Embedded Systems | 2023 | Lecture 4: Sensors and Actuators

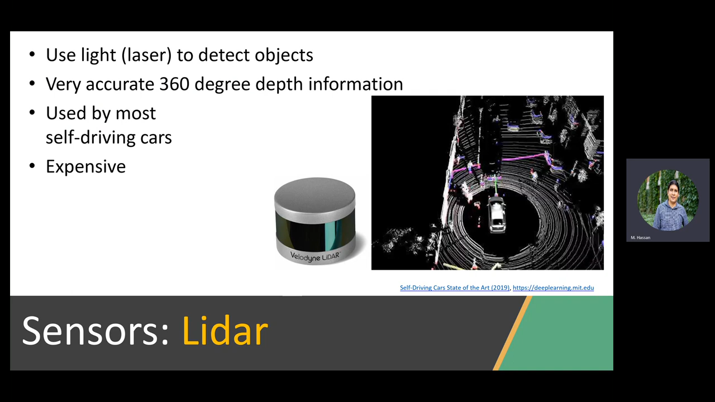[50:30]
Yes, exactly. Thank you. And what leader? Google car. Google is mainly the one that is pushing towards using later as the main sensor. Good. Then camera. Good thing is you can get a very good high resolution. In fact, highest than anything else with low cost, right? So it's inexpensive. The problem with the camera is because it's inexpensive, it requires a lot of processing afterwards, right? So the challenge of the camera and one of its advantages is the hardware is stable, it's cheap.